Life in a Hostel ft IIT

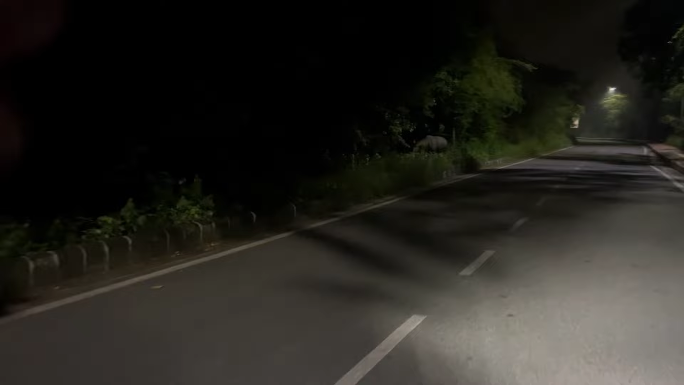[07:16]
अभी मैं और अथर्व आ चुके हैं और ये देखो JNU में है भाई नील गए चल भाई JNU इतना बड़ा